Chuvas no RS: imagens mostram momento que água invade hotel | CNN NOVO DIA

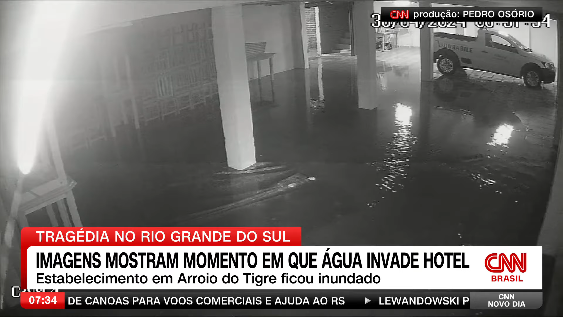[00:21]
Já existe água no local, mas de repente ela vem como se fosse uma onda.